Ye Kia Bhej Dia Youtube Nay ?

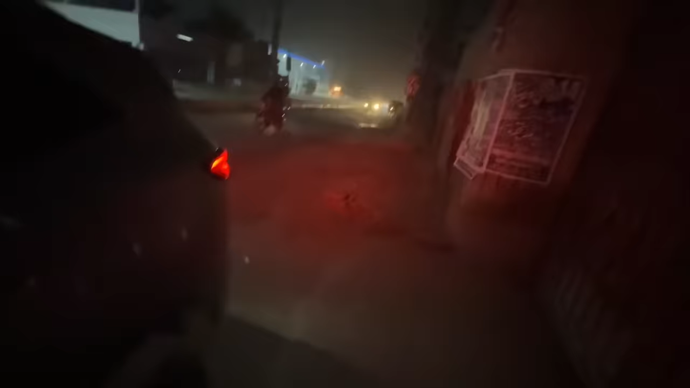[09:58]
यार वो देखें शॉप ना सामने बंद है, ये देखे लाइटें शाइटें सारा कुछ वो क्लोज करके चले गए।